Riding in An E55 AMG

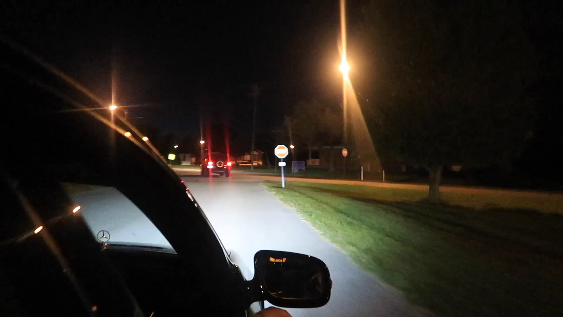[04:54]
Well, that was a stop sign.
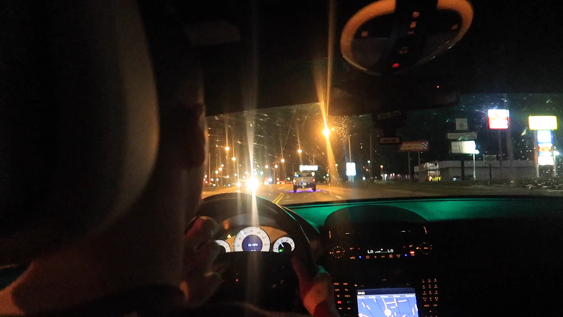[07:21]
Oh, see, he's getting over. He won a race.